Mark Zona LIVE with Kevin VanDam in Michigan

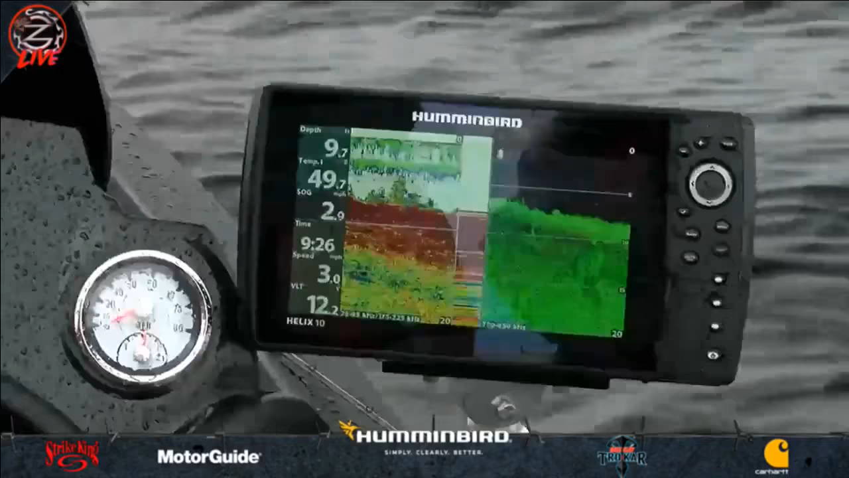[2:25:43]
And see, we didn't get many bites right through that. Yeah, because there's not. There we go. There we go. Right there.
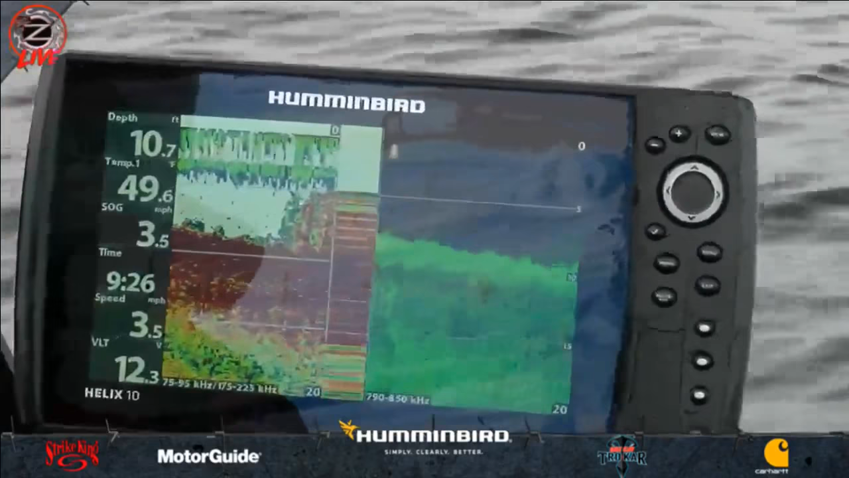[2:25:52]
On screen: depth 10.7 ft, speed 3.5 mph
Look. Oh. Mm-hmm. That's what you're hunting for, where it's next to a clean area. And see how it stops right there?
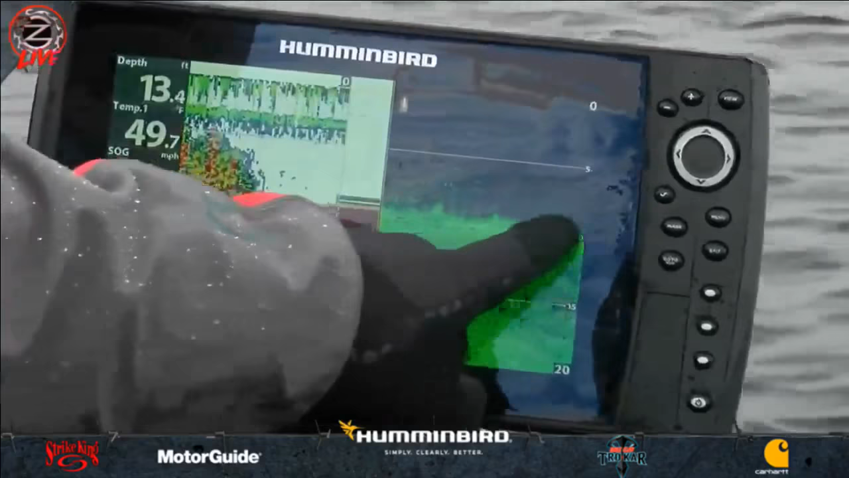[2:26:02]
On screen: depth 13.4 ft
That's what they're on. That's it. But like yesterday, what's compared to what we're doing here today, well, that's a real thick deal. Yesterday, all we did, this all day long. Deeper though, we were in like 20 to 45 yesterday on a much clearer lake.
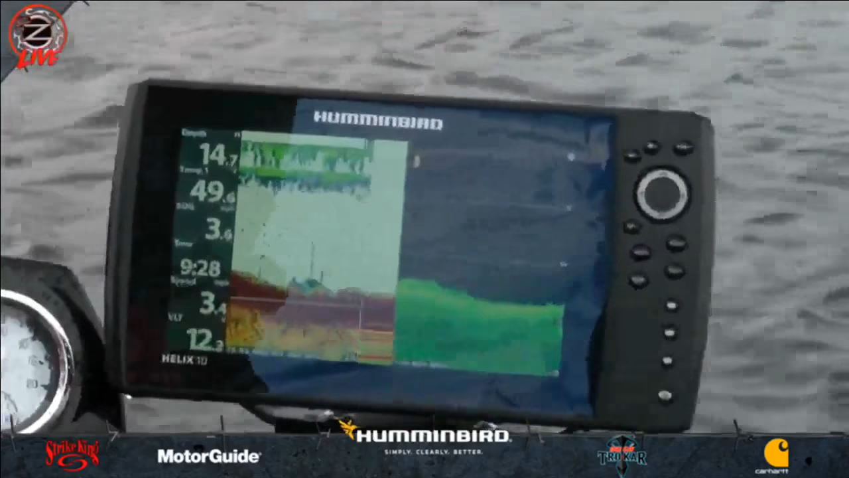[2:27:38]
Oh my goodness. Bluegill pod. Can you just speed it up a little bit? I like catching them.
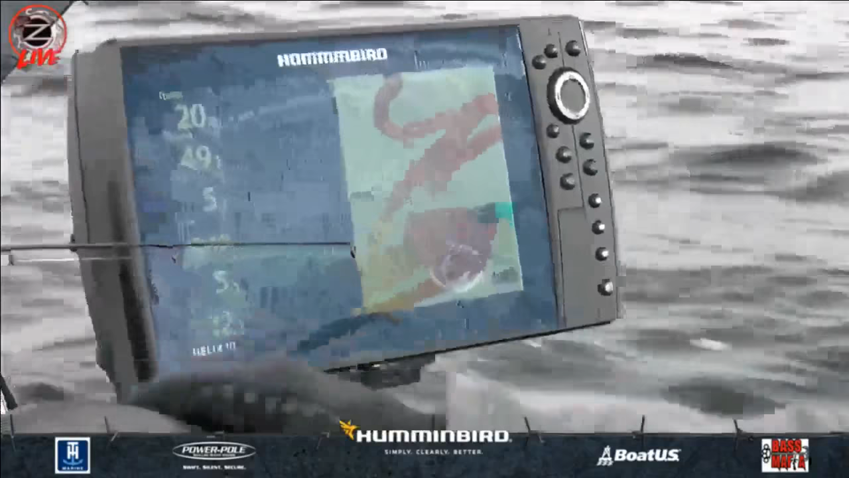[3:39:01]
And that auto chart live, if you notice this,
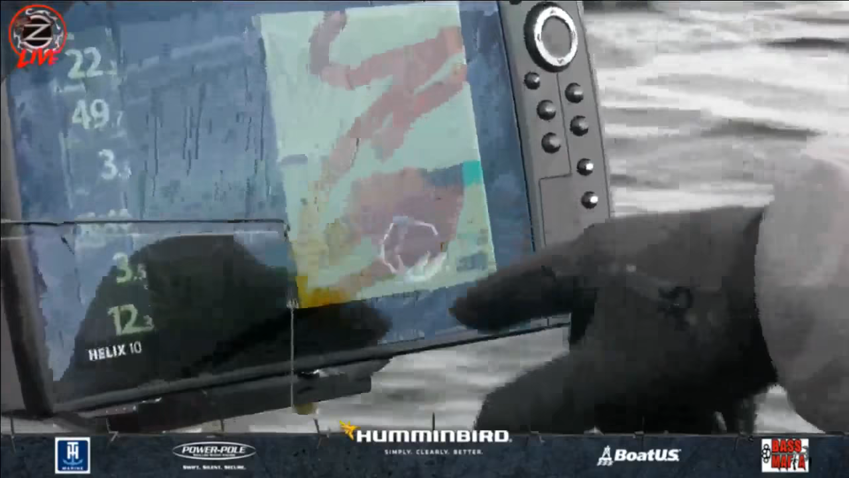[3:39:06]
what we did is before we started live this morning, what I did was I ran over it.
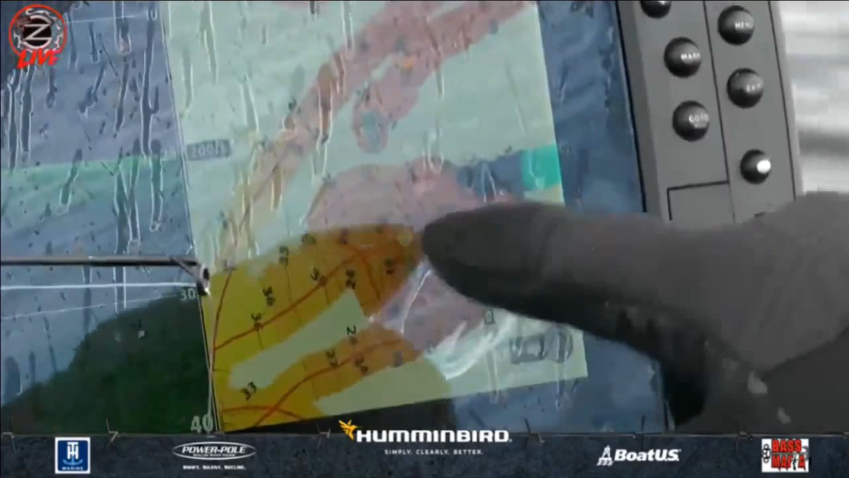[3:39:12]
You could see it's 24, 24, 18, 18.
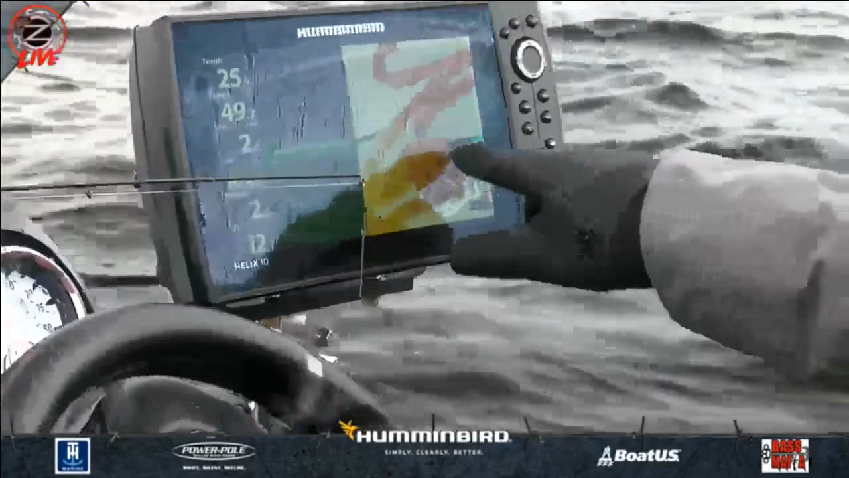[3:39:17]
And that auto chart showed exactly that pump right there. And it, the fish should come right on that little corner right there. So the top of it's gonna be right there, dog. Yeah, I see it. No milfoil, no spawnies.